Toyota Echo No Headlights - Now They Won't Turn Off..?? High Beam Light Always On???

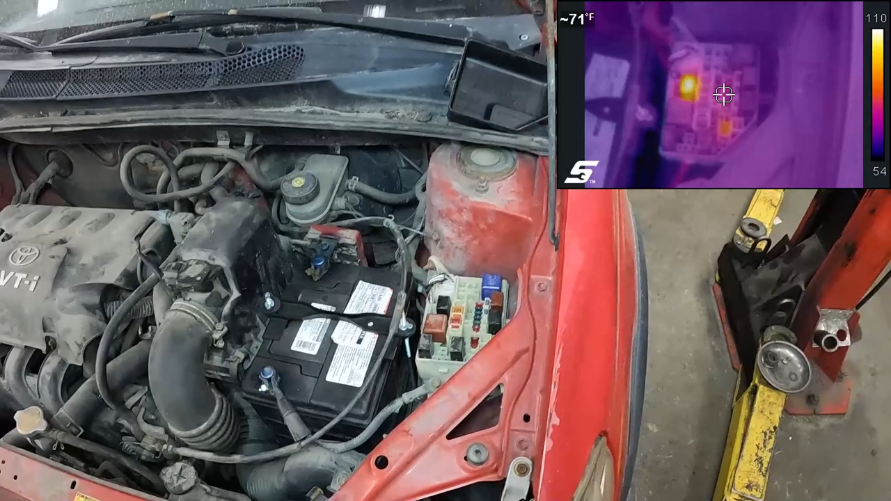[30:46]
On screen: spot 71°F
well thinking about it we kind of knew it was on because hey our headlights were staying on and the